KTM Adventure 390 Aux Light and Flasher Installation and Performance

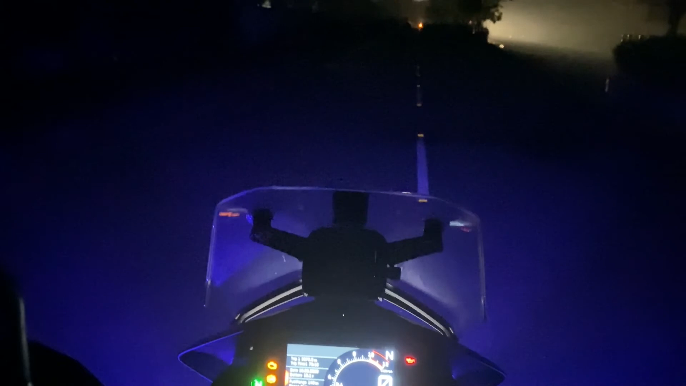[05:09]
सो फ्रेंड्स कुछ ये नज़ारा है, अभी मैं एक थोड़ी सुनसान रोड में आया हूँ, और अभी मैं नॉर्मल लाइट चालू करके देखता हूँ बाइक की, और ये उजाला हो गया है नॉर्मल लाइट ऑन करने में।
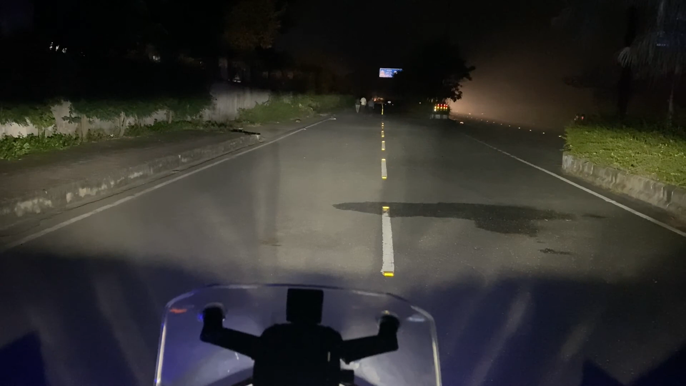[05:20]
अब मैं जो आज ऑक्सिलरी लाइट लगाई है वो लगा के देखता हूँ। देखिए उजाले में फ़र्क तो आया है, बट थोड़ा सा दिक्कत ये है कि इसकी सेटिंग मेरे ख्याल से प्रॉपर नहीं है। तो एक बार उतर के देख लेते हैं कि सेटिंग में क्या दिक्कत है।
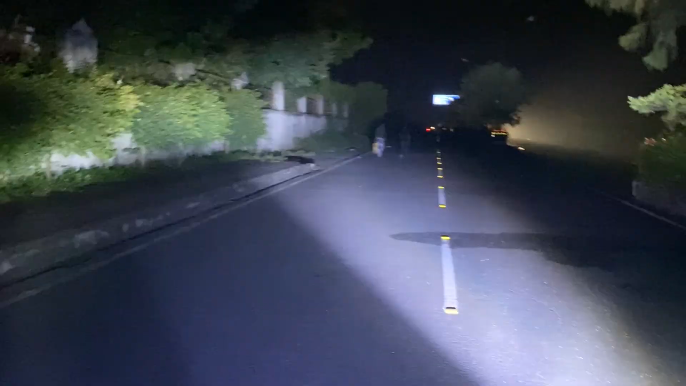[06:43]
ये मेरे ख्याल से ना थोड़ा सा इंक्लाइंड है यहाँ पर,
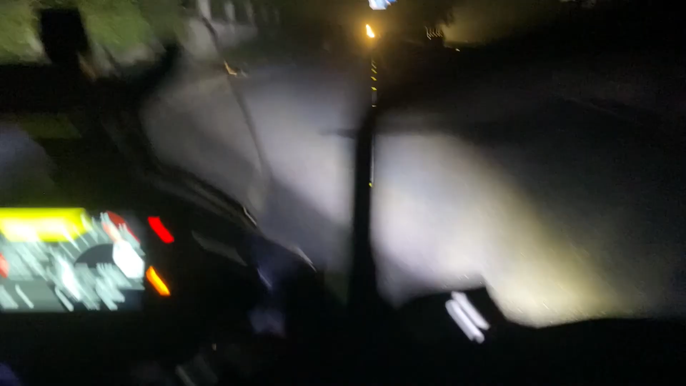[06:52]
देखो ये थोड़ा सा, मतलब अगर सीधा होता तो शायद, हाँ अभी सीधा मैंने किया है, थोड़ा सा सीधा हुआ है शायद। और सेम फॉर दिस वन ऑल्सो, तो अभी थोड़ा प्रॉपर लग रहा है। और एक बारी लाइट चालू कर लेते हैं।